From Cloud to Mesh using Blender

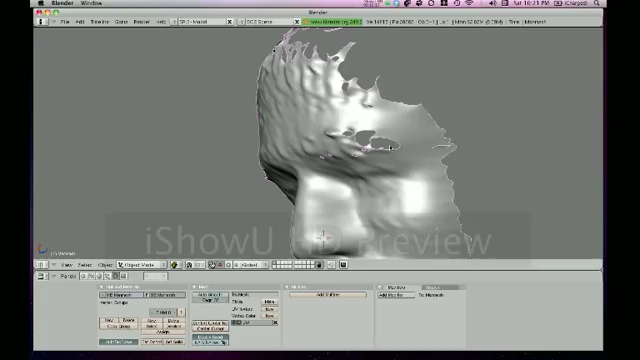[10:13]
You can get rid of these holes either manually in Blender by going into Edit Mode, unselecting all by pressing A, and then selecting the outside of each circle, like so. Once you select all the vertices around the circle, you can press Alt,
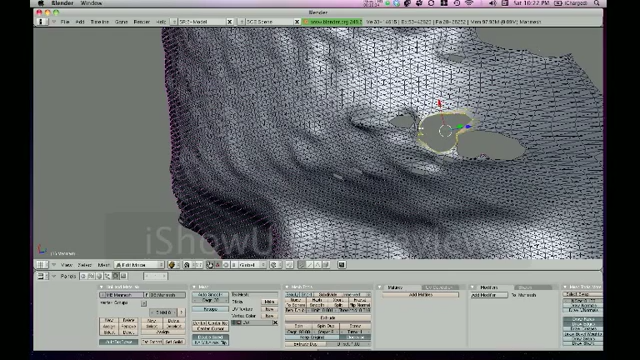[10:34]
or Option, M, and merge at center, or you can go to Mesh, Vertices, Merge, at center.
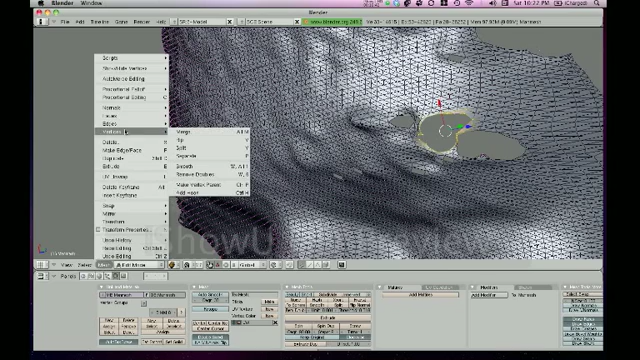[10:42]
So, now, if you go back to Object Mode, that hole was closed.
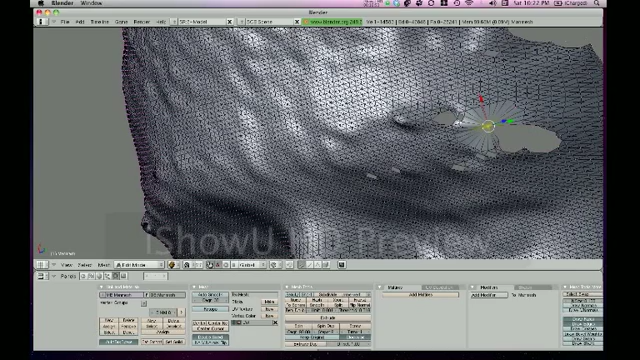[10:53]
You can do this again with all the other holes, unselect the dot.
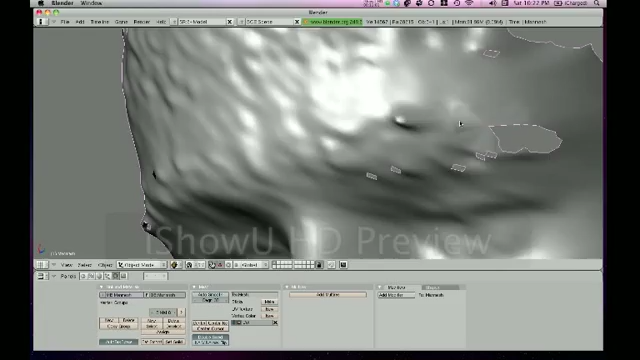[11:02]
So, as you can see, it gets rid of the holes. You can also go into Mesh Lab,
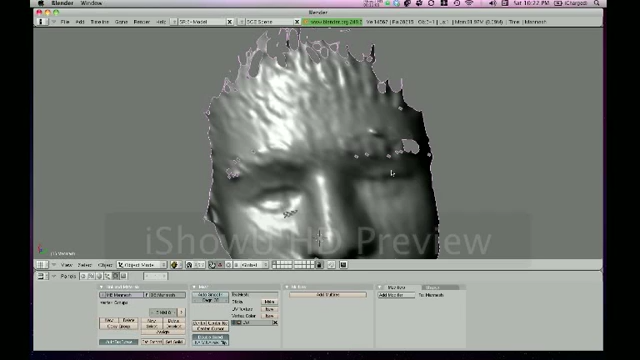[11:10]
which has a close all holes function. So, if there's a lot of holes in your mesh, as you can see, there's a dozen or so holes here. It makes it a lot easier just to import into Mesh Lab and close all holes,
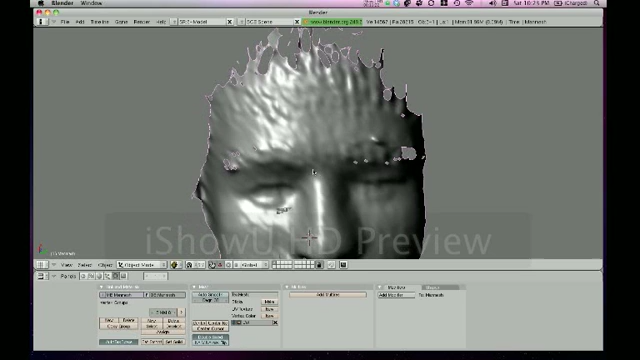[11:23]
instead of manually doing this, which, at times, may be time-consuming. Well, you can see the size of this.